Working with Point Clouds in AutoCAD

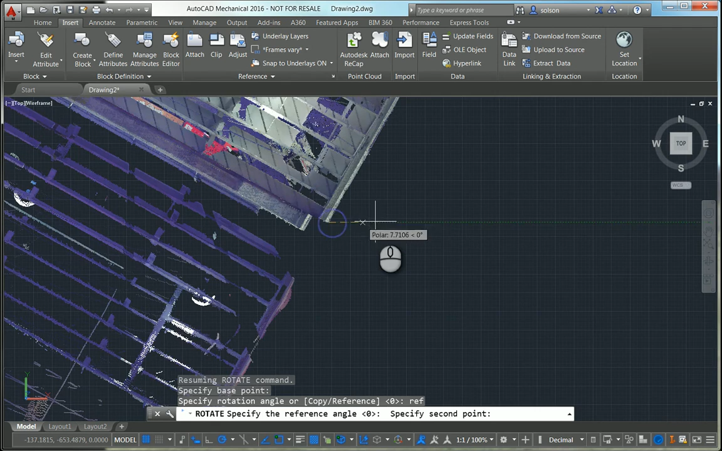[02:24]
So I'm actually going to use the reference command, pick this same corner up and just pick out another corner on this edge and I'll rotate that to 90 degrees.
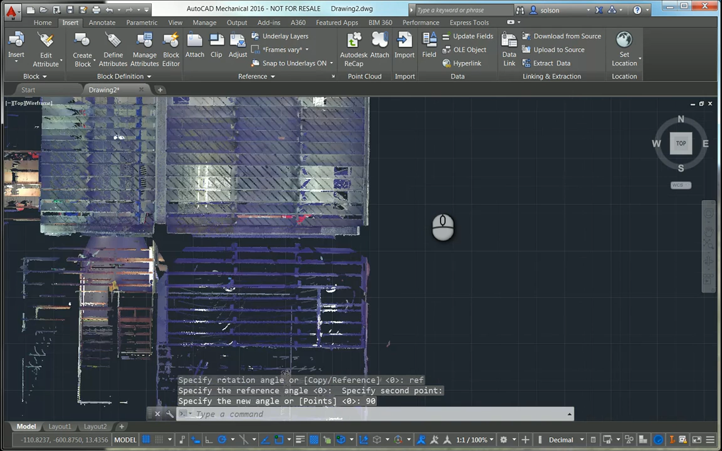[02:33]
So now if I zoom out you can see it's running more up and down kind of the way I was hoping to have that done.
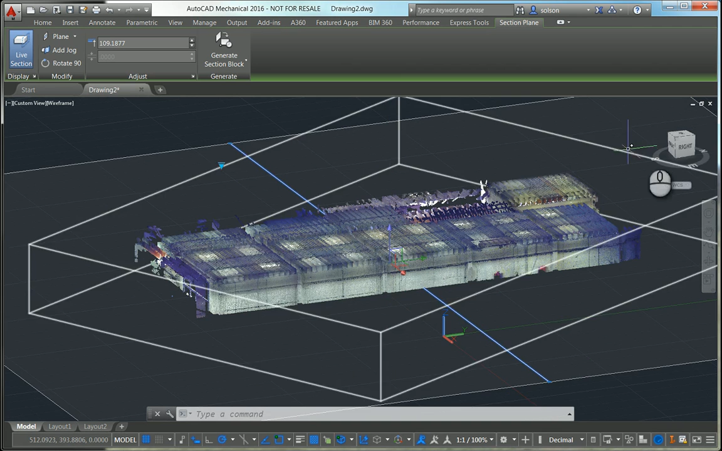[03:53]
So I'm going to kind of go to a right side view here. What I'm going to try to do is get basically a slice of the floor.
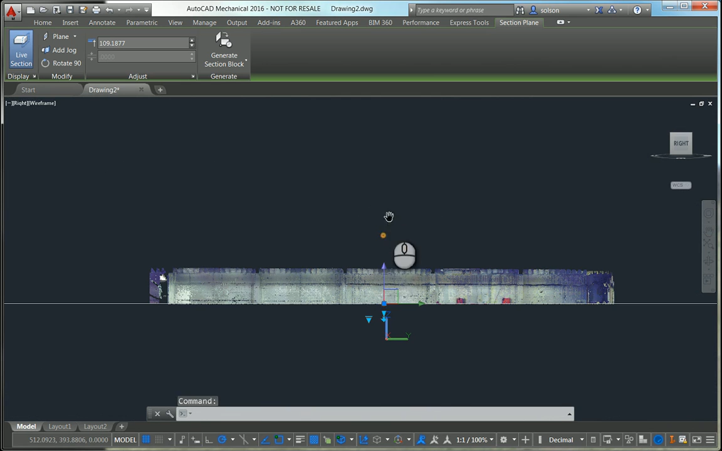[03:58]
So I can kind of back this off if I want to.
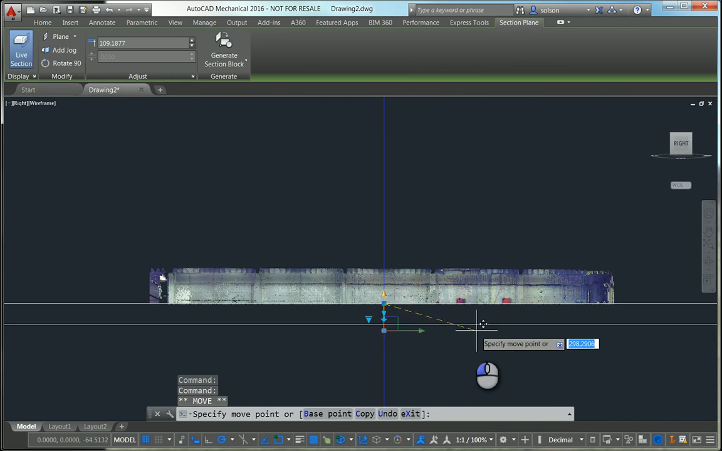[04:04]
I'll go down a little bit further here.
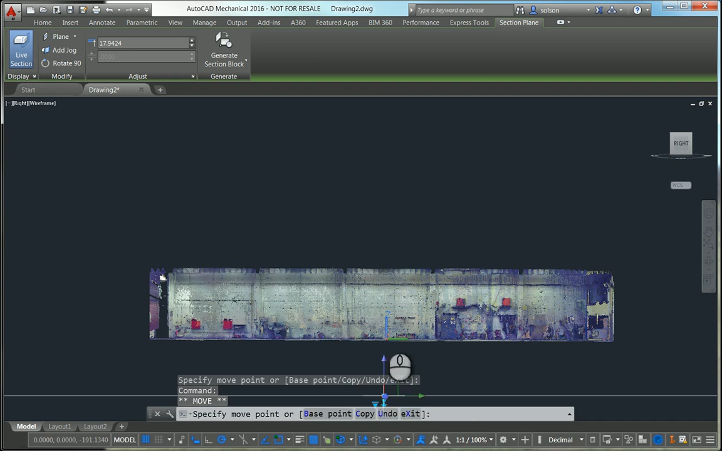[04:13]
Now I can bring it back up into the object here. So I'm going to come right about. Right about here. And then also, right now the setting is set to section type plane. I'm going to set that over to a slice.
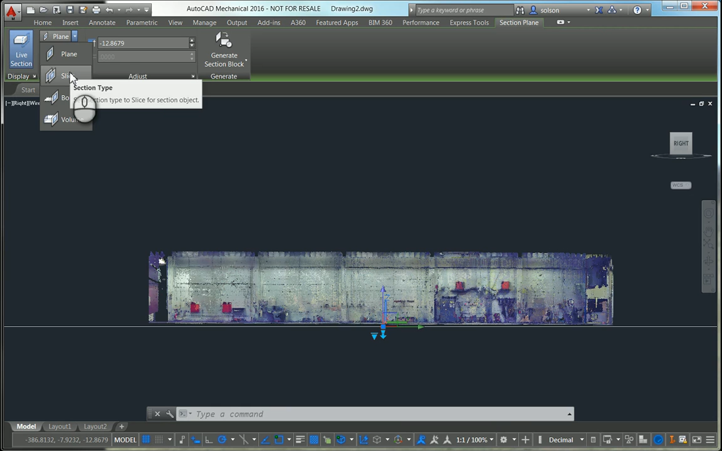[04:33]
And then set my depth here so it's basically about two feet.
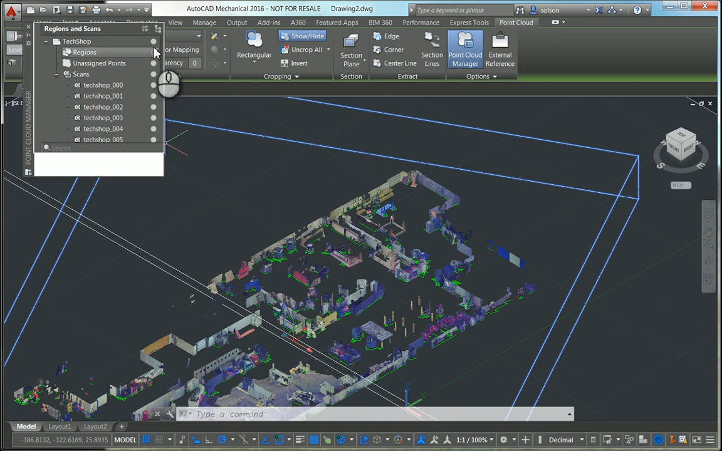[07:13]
I can just turn off the point cloud altogether and we can see what I've got.
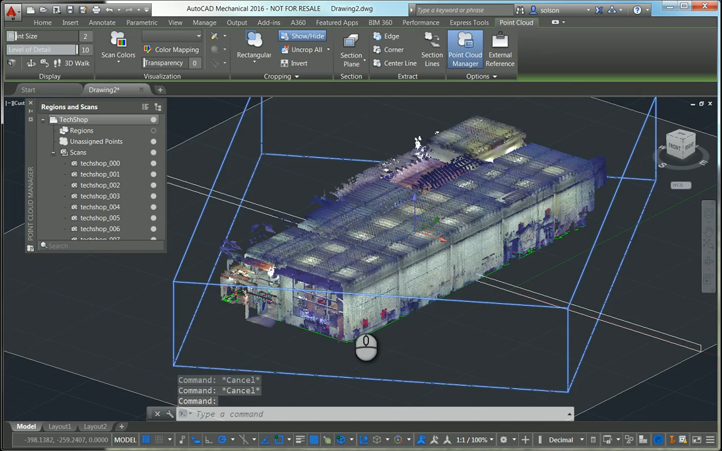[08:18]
You kind of pick these planes that it sees in the file or in the point cloud and it'll extract edges. And if I zoom in, you can see there's an edge there. There's also the corner where I can pick again the
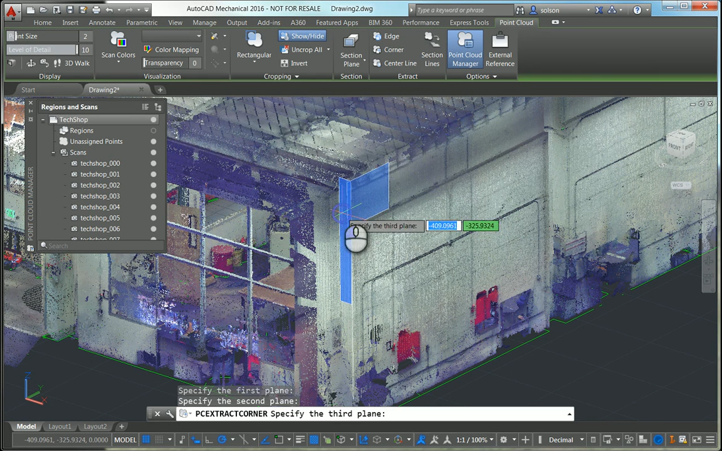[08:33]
same types of planes and I can get a point there as well. So if I turn my point cloud off, you'll see there I got an edge and a point there.
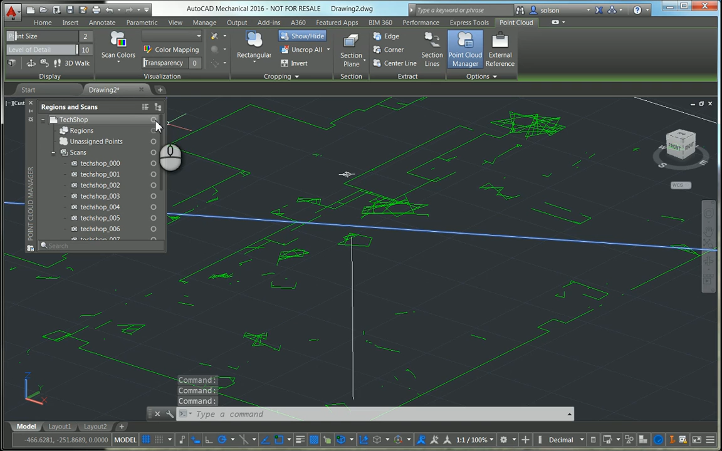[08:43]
That works out decently. Sometimes it's kind of hard to get the right plane to be picked.
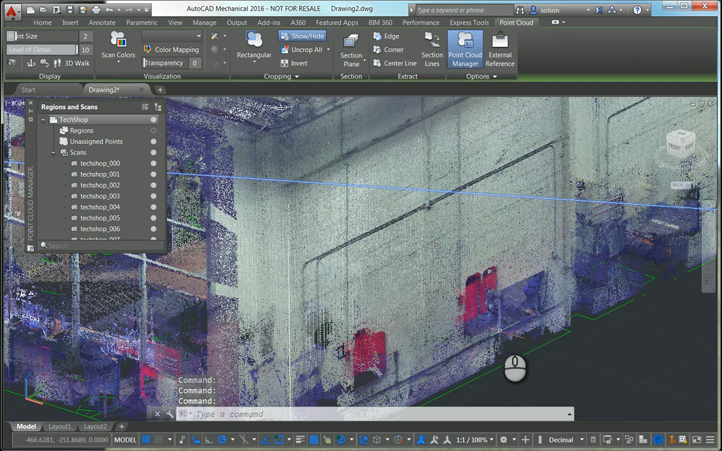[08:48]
In this situation, this is a fairly large file. It would have taken me a lot of time to get all the right planes and edges and so on and so forth.
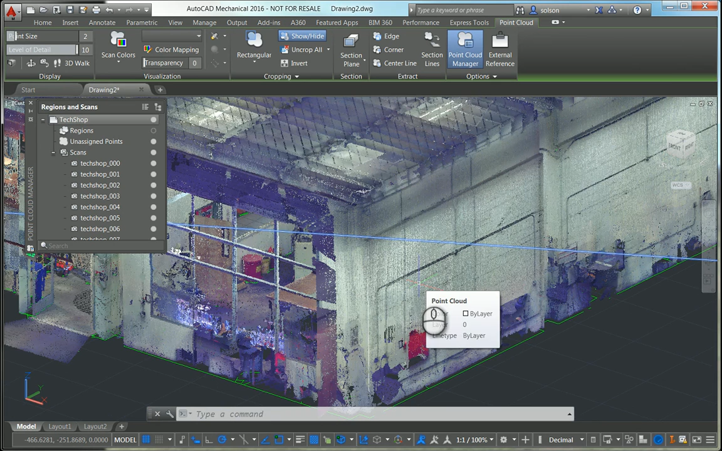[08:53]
So I do find the section command to be a little bit more, a little bit better option there.
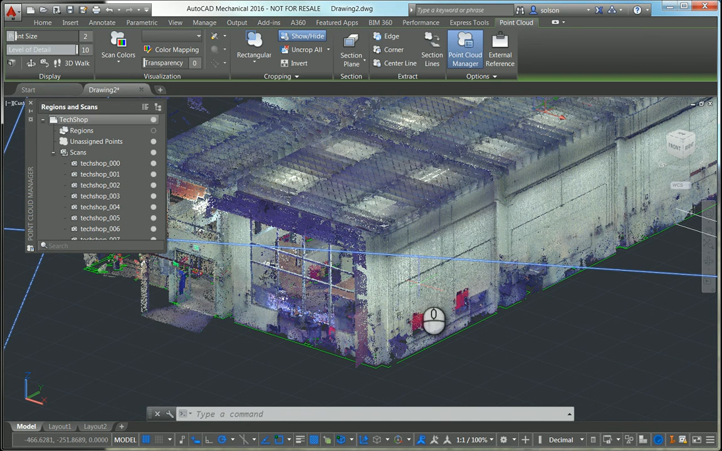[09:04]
But there are some benefits to the edge and corner commands.